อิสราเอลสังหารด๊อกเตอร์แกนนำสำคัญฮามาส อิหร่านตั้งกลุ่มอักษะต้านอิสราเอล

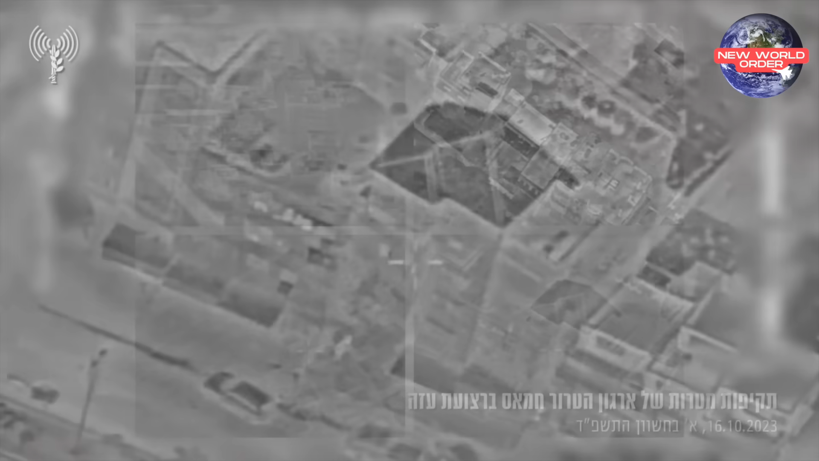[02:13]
บในคลิปนะครับทางกองทับอากาศ Israel เนี่ยก็ได้ใช้
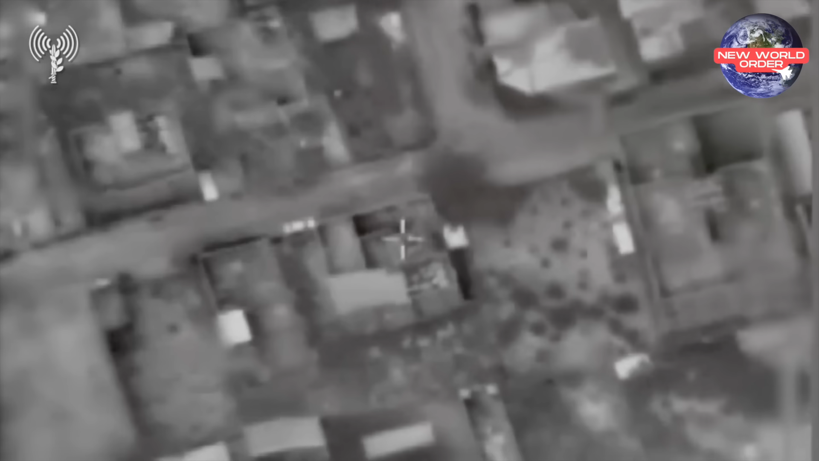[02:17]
ปฏิบัติการจมตีทางอากาศเข้าใส่เป้าหมายทางถหารของกลุ่ม Hamas หลายแห่งในฉนวน
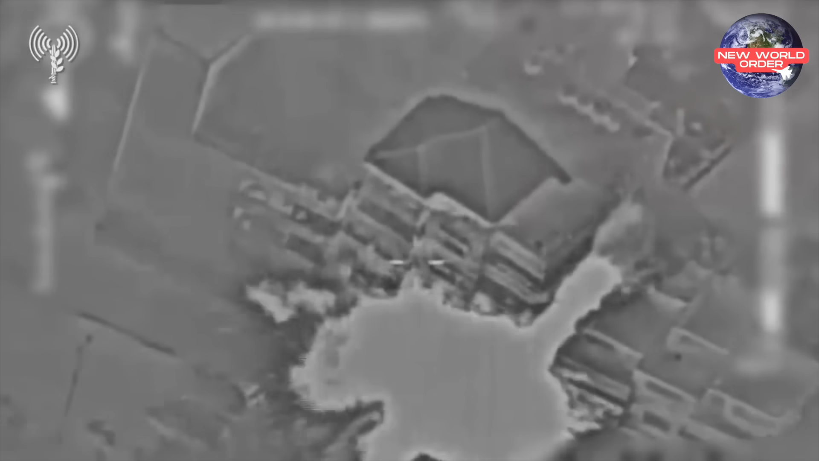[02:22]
กาซ่านะครับไม่ว่าจะเป็นบ้านพักหรือแหล่งกบดานของบุคคลสำคัญ ขลังอาวุธ ขลังกระสุนย์
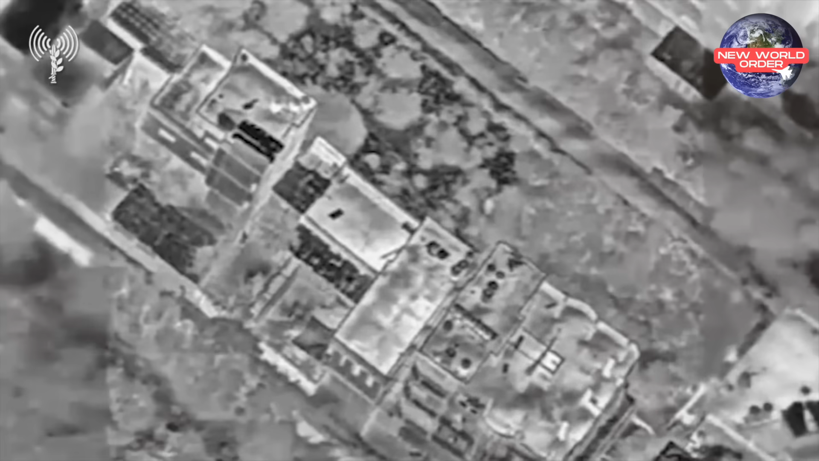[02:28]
ขลังเสเบียง อาวุธยุทุปกร แล้วก็ถหาร Hamas อีกจำนวนหนึ่งนะครับ
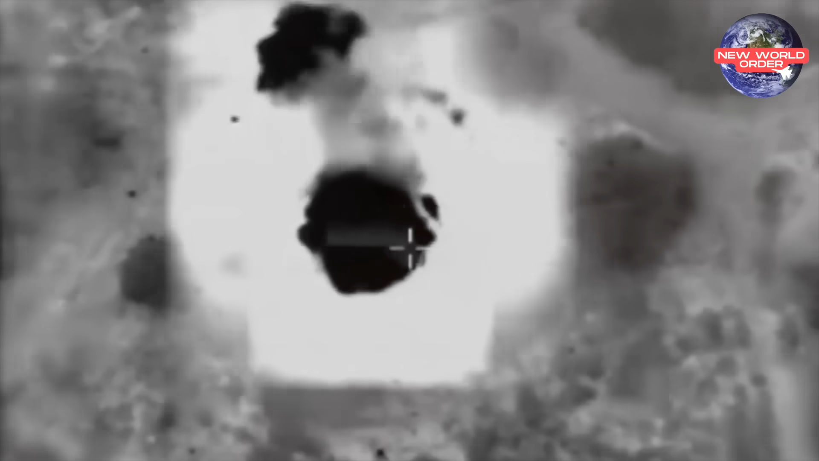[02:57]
้าหมายทางถหารของหลาย hamas ฯบ
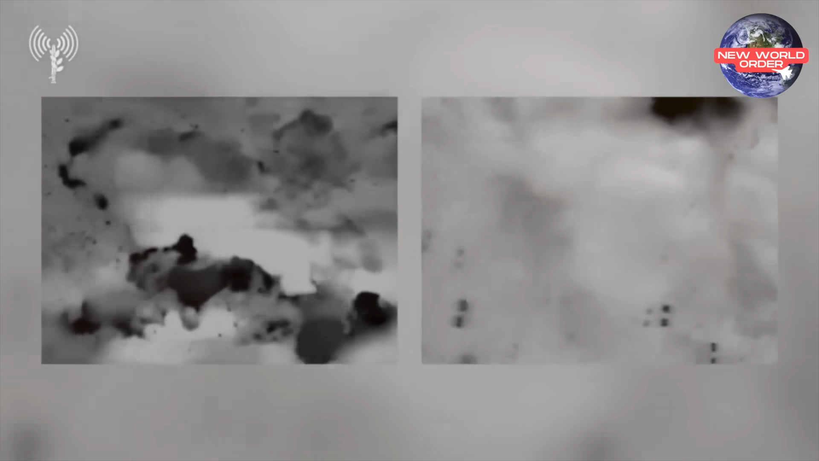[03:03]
ริส
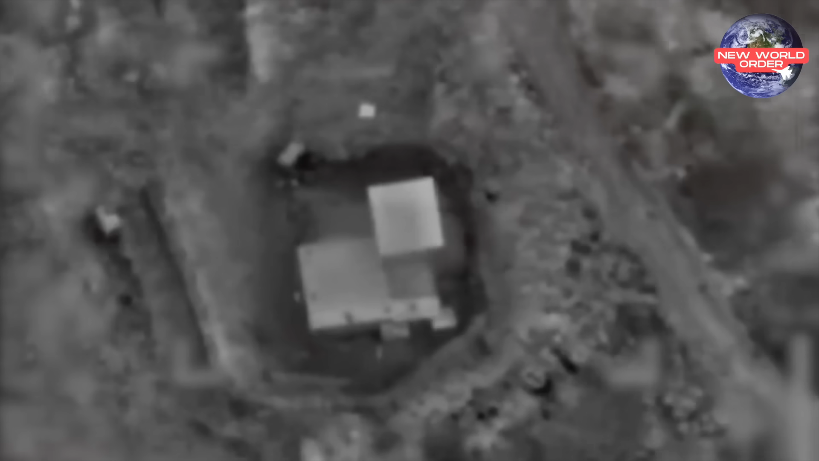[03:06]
หลาย lireเล
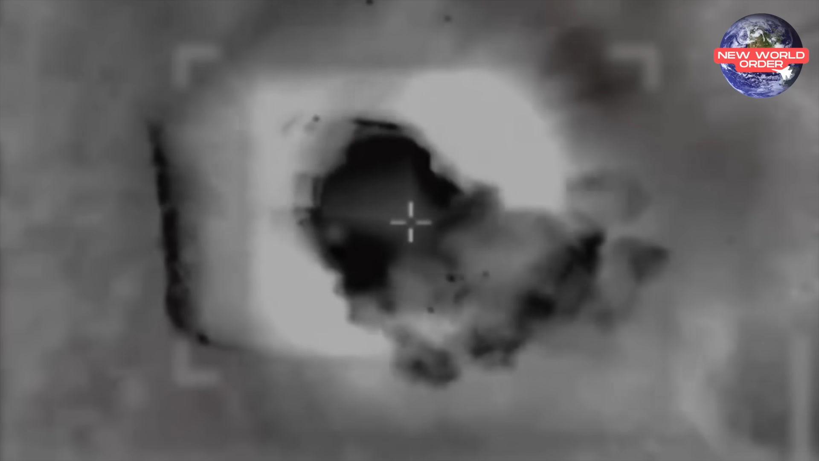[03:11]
เฮ้นก็เห็นการจมทีที่มีความแม่นยำแล้วก็รุ่นแรงของกุ่ม israel มาร่ายถ้า